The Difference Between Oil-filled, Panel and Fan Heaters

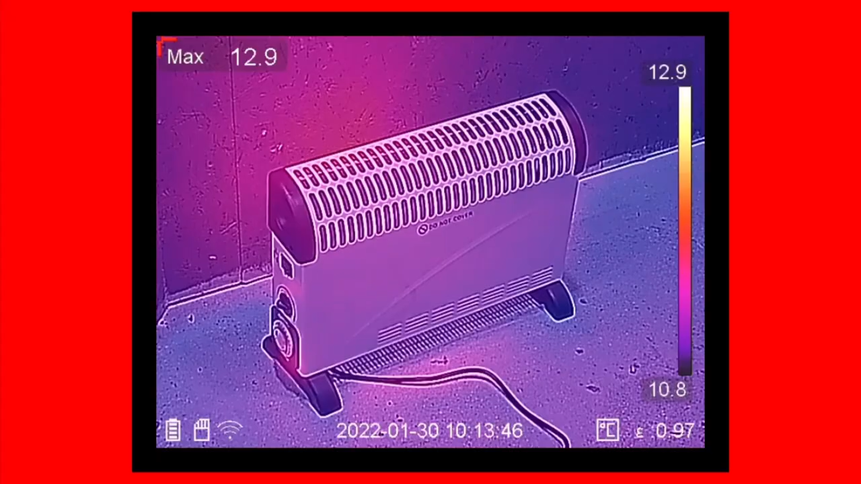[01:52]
it it heats up the air inside the heater gets warm and rises up and out of the vents at the top end and continues to rise into the space it's in then the cold air in the room sinks and because
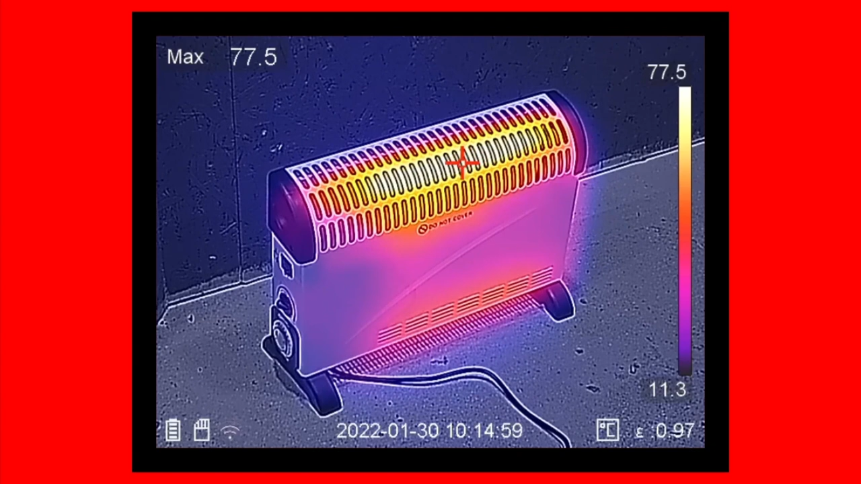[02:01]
the warm air is exiting the heater at the top
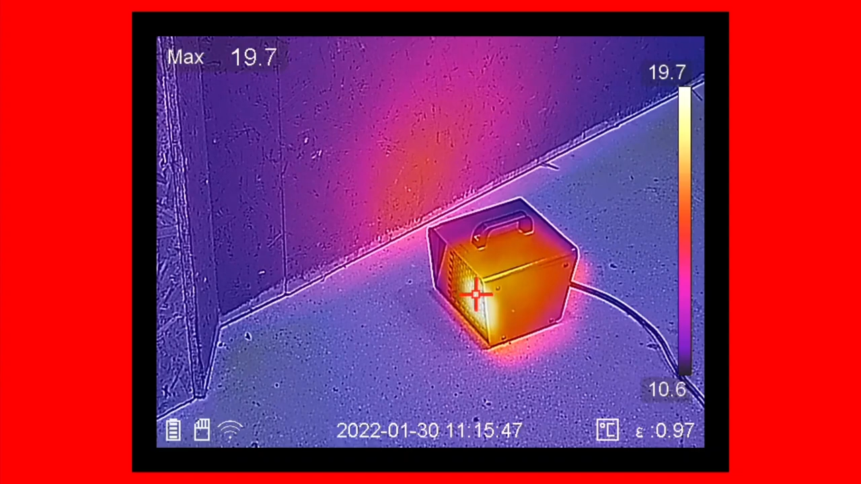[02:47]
but once the heat has left the front and the effect of the fan has been reduced we're back to the same issue with the
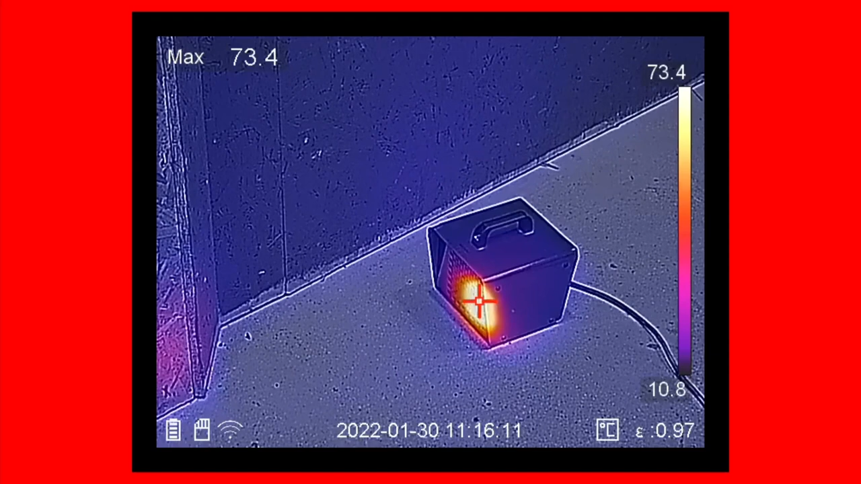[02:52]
panel heater where the heat mainly collects at the top of the room and the cold air is at the bottom just with the added bonus that you can get toasty ankles if you stand in the airstream at the front of the fan now
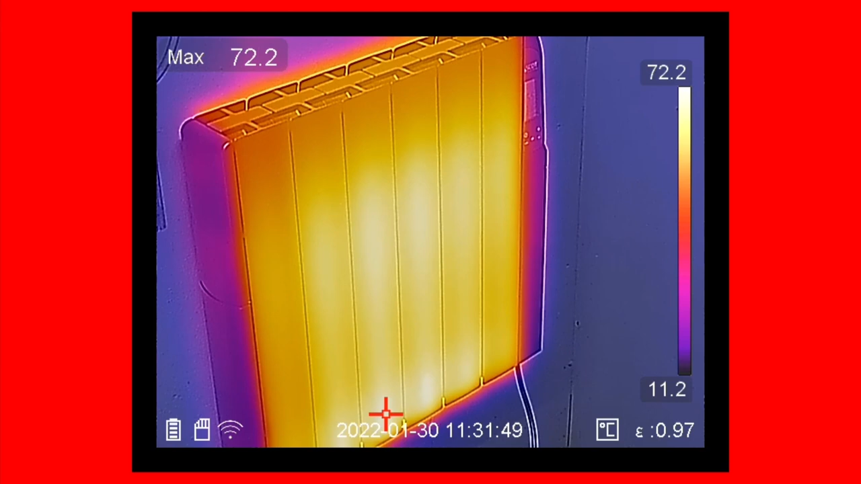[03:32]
the manner which we've already discussed and you can see the fins are formed